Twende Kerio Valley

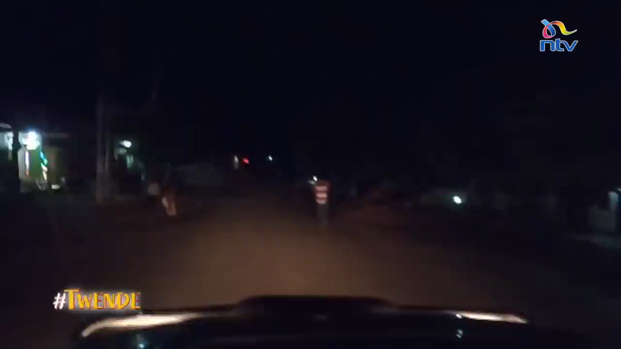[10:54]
Shops are still open at night and hotels were still taking in guests. Lucky for us, juu sasa tungelala wapi?